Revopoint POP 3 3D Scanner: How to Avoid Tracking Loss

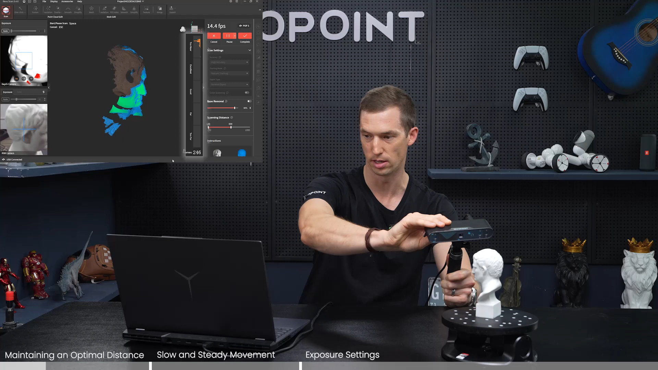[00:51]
losing some it's not picking up all the point clouds but it actually hasn't lost tracking it surprisingly oh no it's missing a lot right now huge hole hasn't captured his head
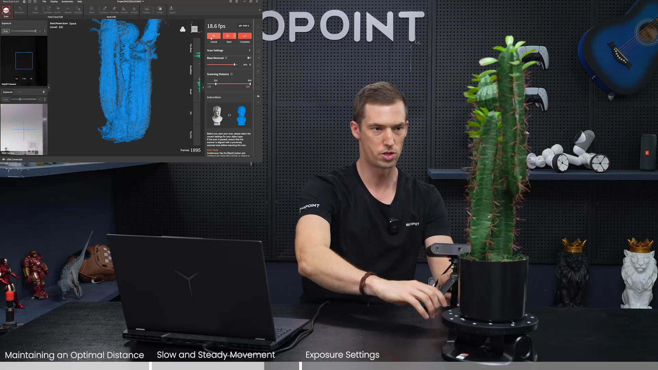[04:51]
cool there we are so just don't rush it too much and we can see the results without editing it just letting it point cloud scan captured pretty nice there are a few holes in there if you want to even be more patient obviously i could stand up and try to get more of the crevices of the cactus
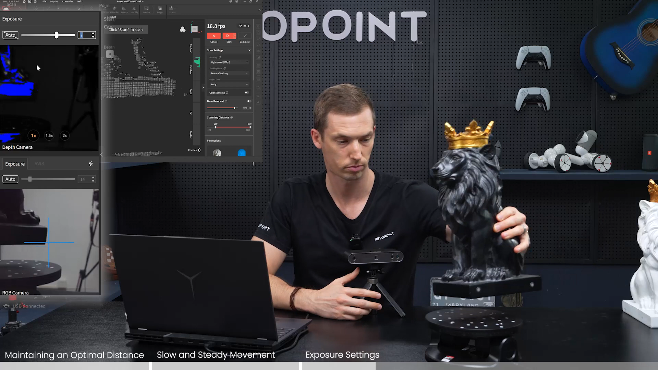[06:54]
so auto previously with the white line was at seven